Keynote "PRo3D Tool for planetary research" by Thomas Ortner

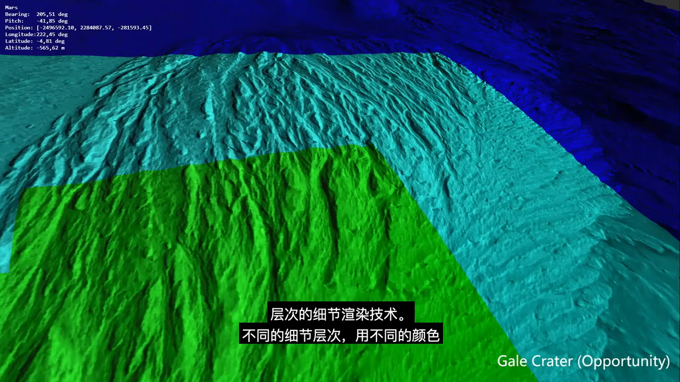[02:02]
The different levels of detail so the different resolutions of the surface are indicated by the different colors.
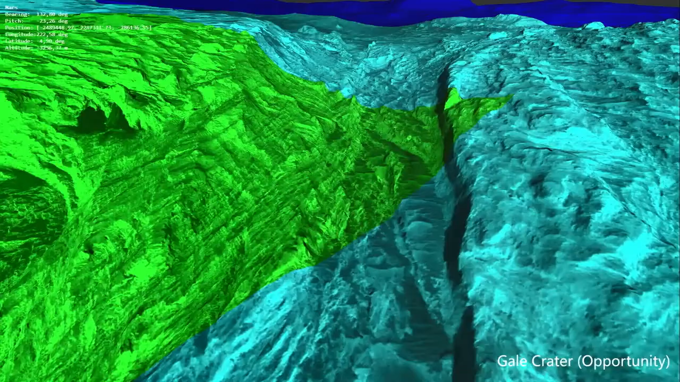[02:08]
With these approaches we try to reduce the load on the graphics
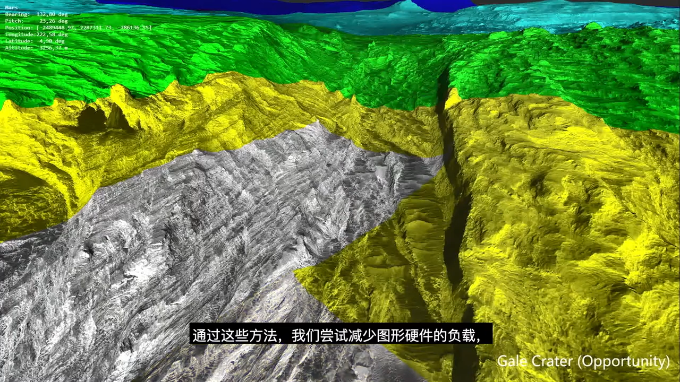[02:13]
hardware and constantly compute the trade-off between visual quality and performance.
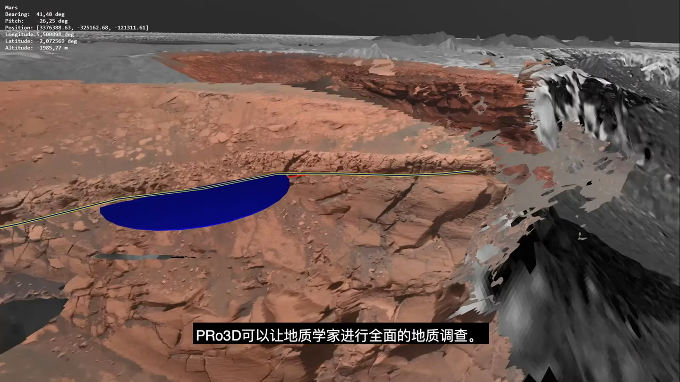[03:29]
Pro3D allows geologists to perform full out-group interpretations looking like this.
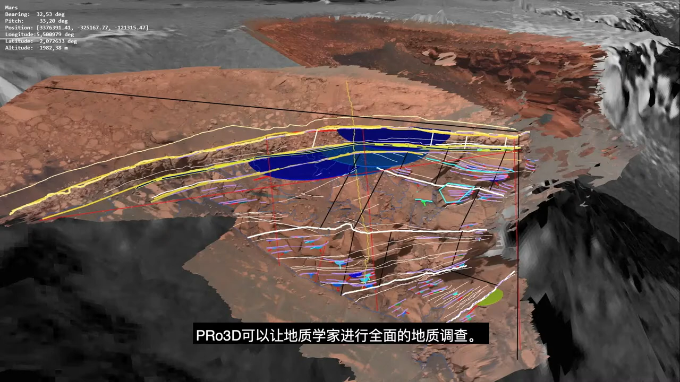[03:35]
It's quite an exciting time for Martian exploration as there are 3 more rovers on their way to the surface of Mars.
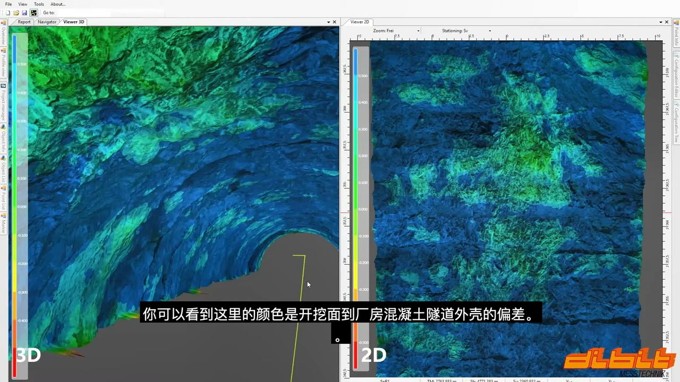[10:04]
The colors you can see here are the deviations of the excavated surface to the plant concrete tunnel shell. So in conclusion, high-resolution data usually comes with the requirement of interaction.